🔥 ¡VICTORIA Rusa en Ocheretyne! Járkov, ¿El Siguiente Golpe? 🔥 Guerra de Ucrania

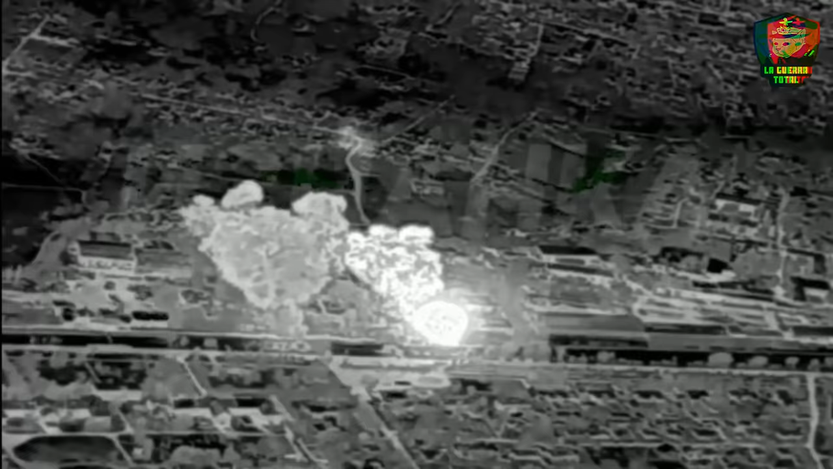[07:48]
Pero, como si los ucranianos no tuvieran suficientes problemas, los rusos no han parado de atacar diferentes posiciones en las regiones de Sumy y Harkov.